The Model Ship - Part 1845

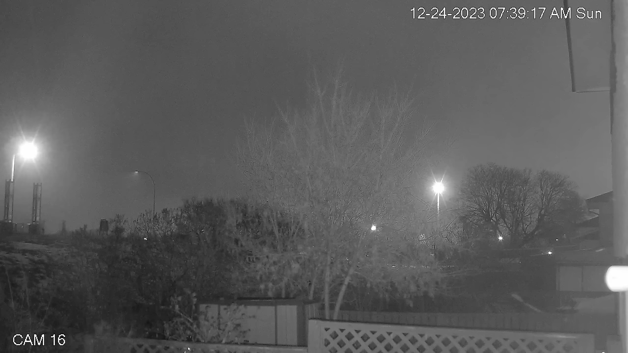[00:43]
it was so foggy I could just barely make them out, and it was kind of snowing too. So I don't know what's going to happen here. I was hoping to be able to easily get out with the car tomorrow,